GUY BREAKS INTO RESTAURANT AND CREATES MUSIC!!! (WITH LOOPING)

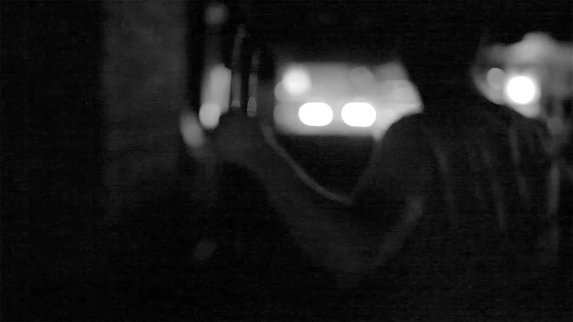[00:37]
Oh, there we go. Got a light. Look at this place.